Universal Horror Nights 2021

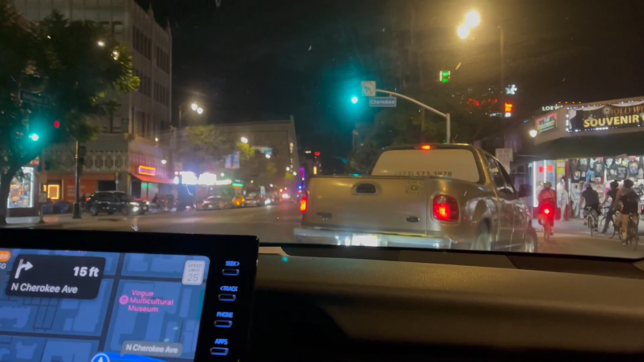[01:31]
Did he crash? No. Let's walk? I'm telling you, well, you can't walk. You're the one driving. Go, well, they? Or they could get off and then we could pick them up. Let's get off. Probably you can pass. Yeah, I can. They're letting people pass out.
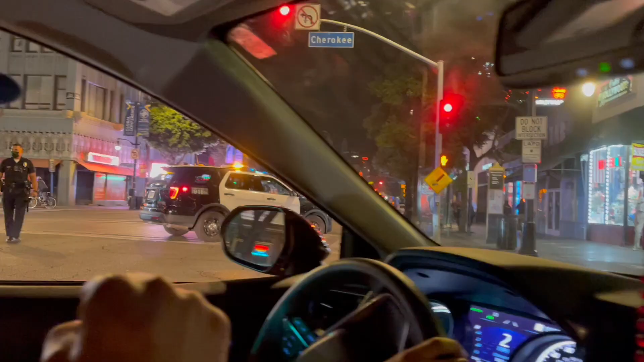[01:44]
Oh, he crashed. We can park right here, look. He did crash? Yeah, he crashed.
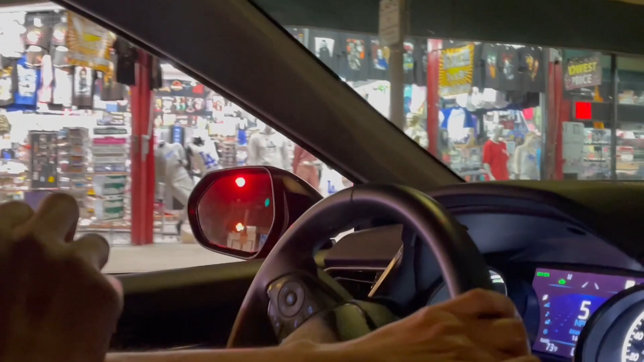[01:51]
No, you can't park right there. Why? A ver aquí. Right. No, there's up. That's parking.
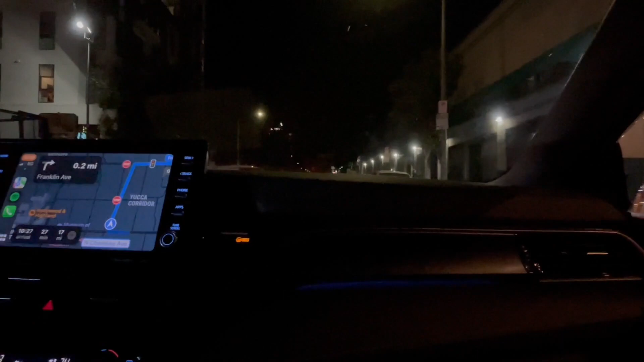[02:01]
You're like stuck in like hella traffic right there. Everyone's going into there. Everyone's going into there. Look.